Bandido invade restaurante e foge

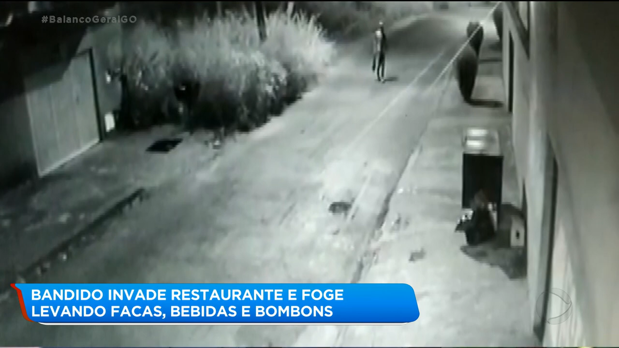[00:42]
Nessas imagens de câmeras de segurança, dá para ver que o bandido ali por volta da meia-noite ficou circulando aqui por ruas próximas ao bar. A gente percebe que ele fica caminhando próximo a lotes baldios tomados pelo mato. Ele aproxima de portões, de residências aqui, chega a ficar na porta de algumas casas, dando a impressão que estava esperando alguém sair ou chegar nessas residências. Ele fica aí um bom tempo andando aqui pela calçada.
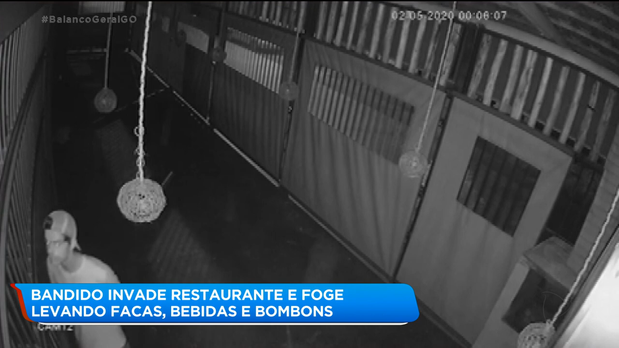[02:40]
Essa outra imagem de uma câmera já dentro do estabelecimento mostra que o bandido ficou caminhando, circulando aqui por essa área. Ele caminhou aqui por uma espécie de um salão, deu uma olhada à porta e tudo mais.
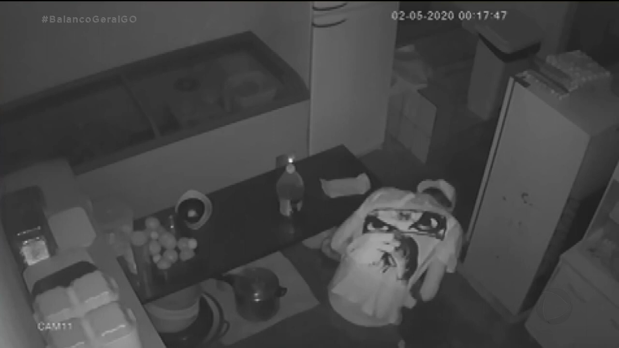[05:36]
Ele só olhou as facas aqui, escolheu umas, enrolou no saquinho e levou para lá. Assim que o criminoso pegou as facas, ele voltou para o caixa.